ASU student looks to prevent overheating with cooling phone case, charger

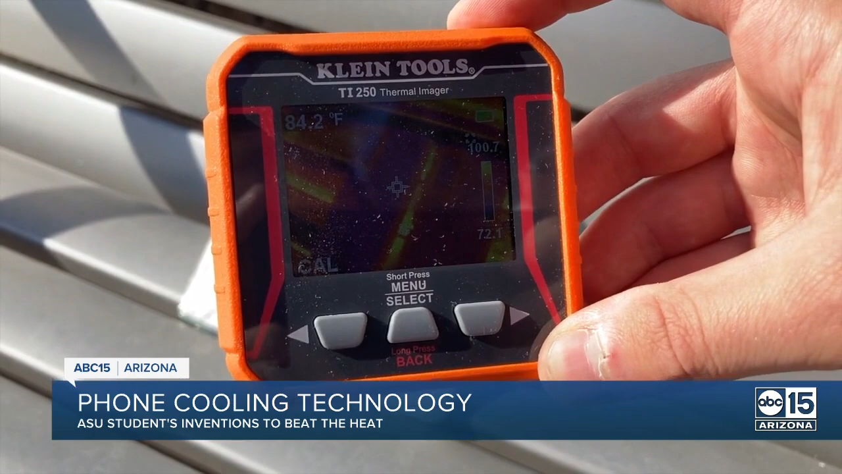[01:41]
On screen: spot 84.2°F
A thermal imager shows his prototype is several degrees colder in direct sunlight than a phone without a Cairo case. He hopes to add this tech to other hardware that heats when used for long periods of time.